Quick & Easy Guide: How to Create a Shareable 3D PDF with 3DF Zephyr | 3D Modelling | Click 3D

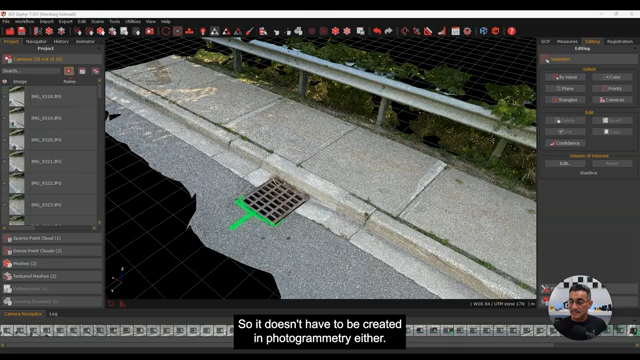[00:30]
But you can also bring in an OBJ model or a 3D model that's already meshed and export it. So it doesn't have to be created in photogrammetry either. So let me give you a quick rundown here. And like I said, this is going to be fairly succinct.
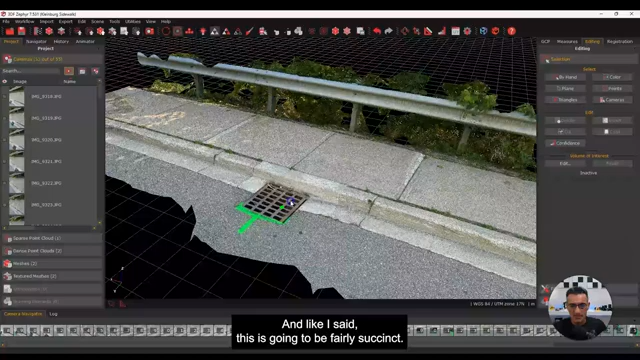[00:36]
So this is just a quick model that I did on the screen, you know, part of a sidewalk, took some photographs and then processed it.
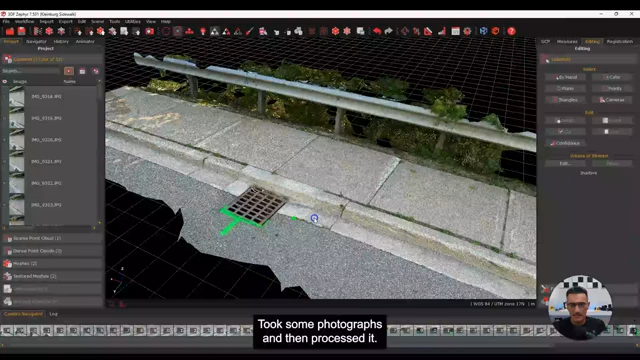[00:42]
So I've got a 3D model. Now, whenever you want to export to a PDF, you want to try and optimize the model.
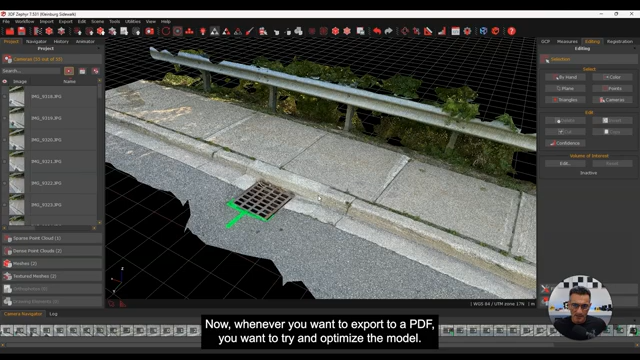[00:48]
So let me just give you an idea here of what's going on. I got a couple of meshes here. Let me bring one up.
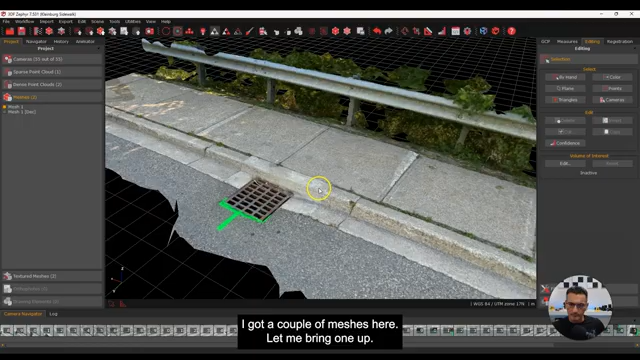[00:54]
So this is one of them. And if we go in and look at the wireframe, okay, you'll see that I've got a lot of little patches here.
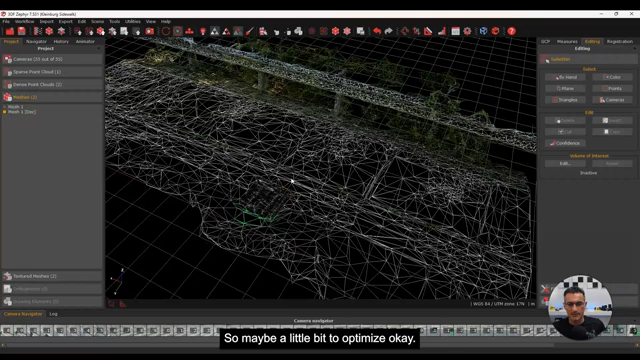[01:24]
So maybe a little bit too optimized, okay, because there's a lot of patches and stuff like that. But if you were to just shut that off and look at the mesh, actually here, I've actually textured this already.
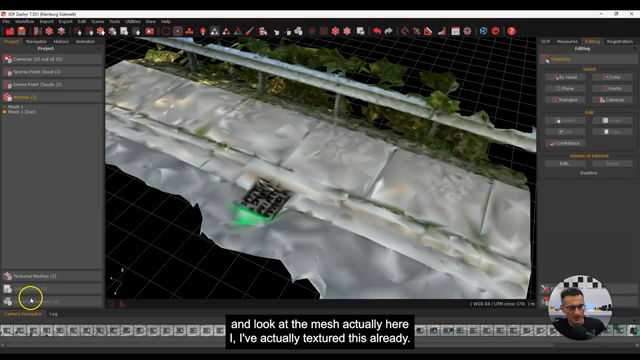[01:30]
Let me bring that up. That's what it looks like. Okay, so it still looks just as good.
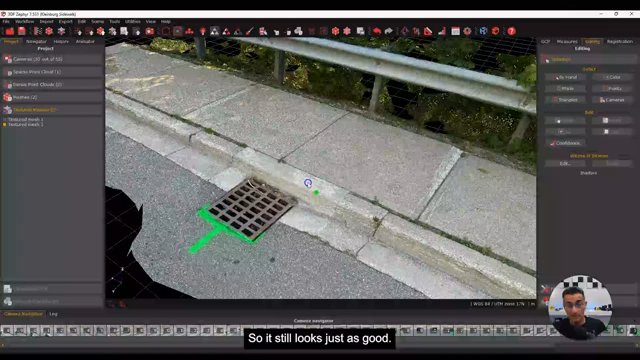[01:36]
But if I turn on the wireframe, you see that it's got all of this stuff over it. So it's not too bad.
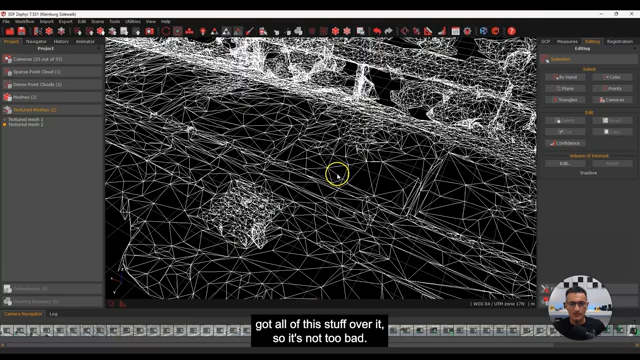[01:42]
This is a much lighter patch count and something that you can send out to somebody.
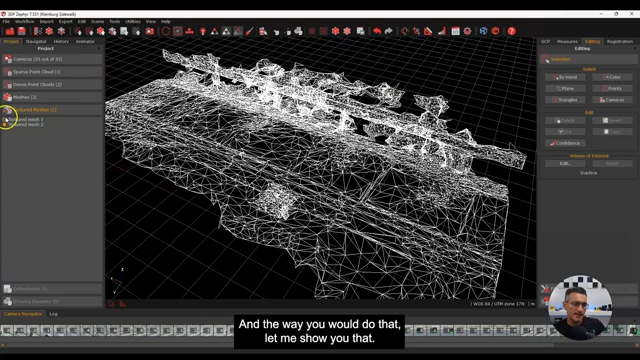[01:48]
And the way you would do that, let me show you that. I'll go back here very quickly. This was the original mesh that I had. Let me go back here just like that.
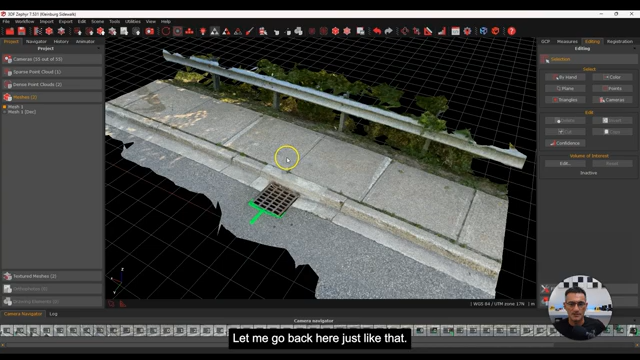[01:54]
And you want to go up into tools. You want to go into mesh filters and decimation.
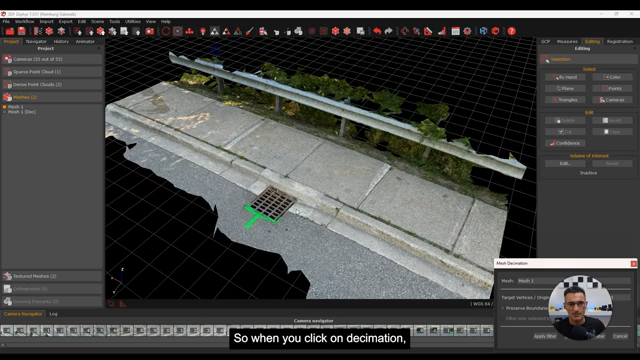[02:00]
So when you click on decimation, I'll bring it up here. It basically gives you like a target patch count or a target number of vertices.
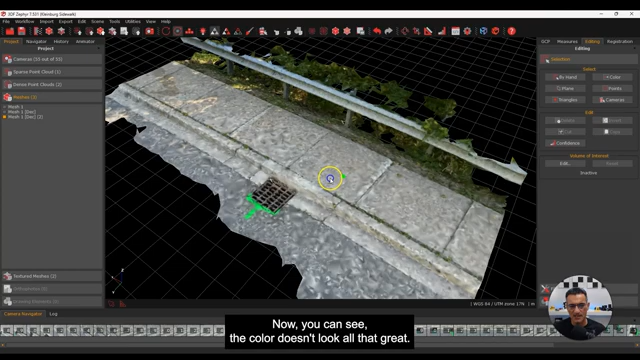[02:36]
That's because I'm just dealing with the mesh and not the texture.
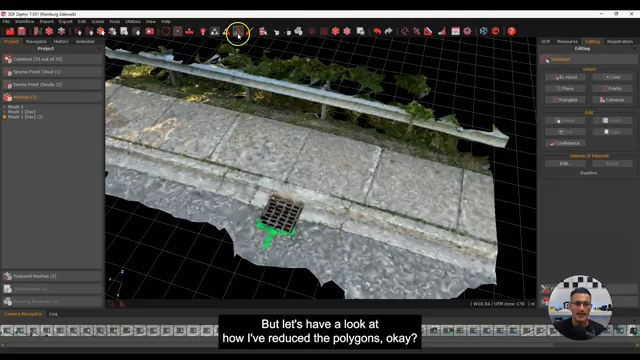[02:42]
But let's have a look at how I've reduced the polygons. Okay, much less, right? I got a lot less triangles and stuff.
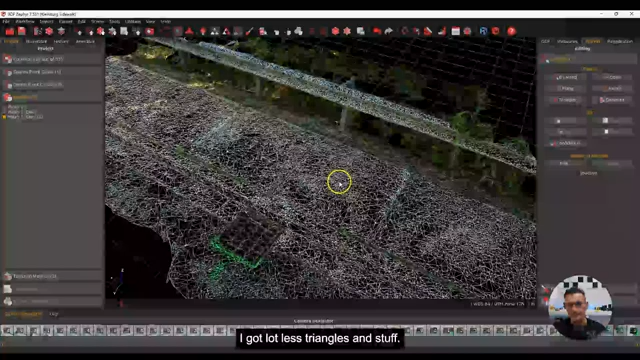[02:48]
I'm still kind of high in some areas, but whatever. It's less.